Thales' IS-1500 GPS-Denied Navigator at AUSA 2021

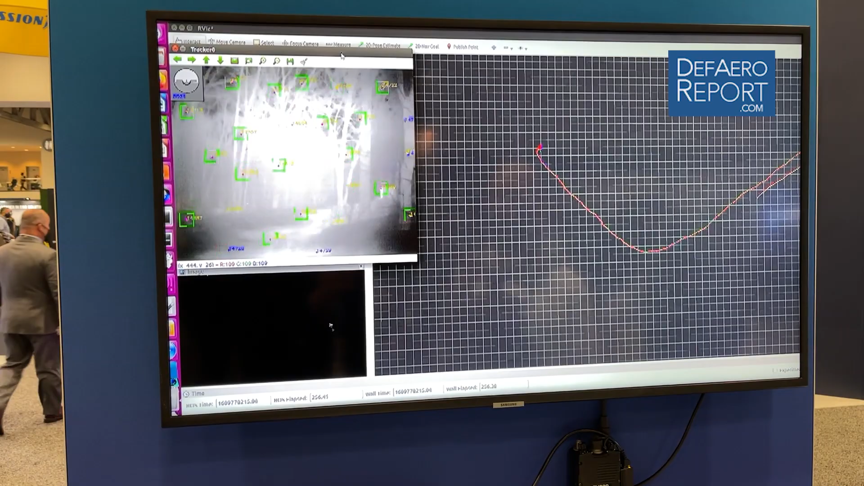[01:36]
So here we have what our camera sees, what a longwave camera sees, and there there's plenty of texture to see.
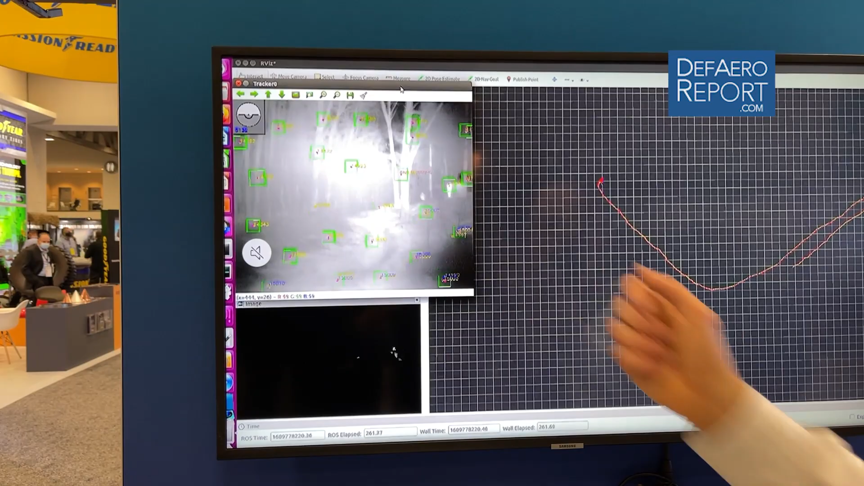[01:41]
We track all these features with the camera. We navigate with the camera and the IMU, and then on the right is our little path as we're recovering it,